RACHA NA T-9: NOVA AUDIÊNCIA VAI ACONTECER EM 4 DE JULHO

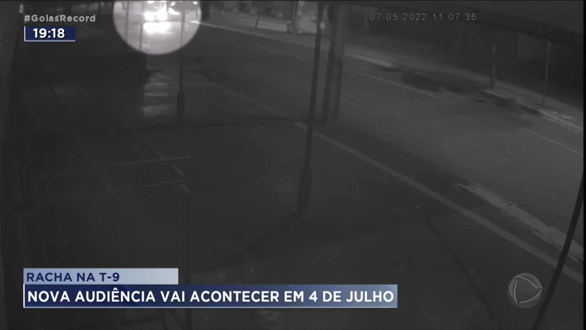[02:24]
Eduardo perdeu o controle da direção, invadiu o canteiro central, capotou na pista e atingiu duas lojas.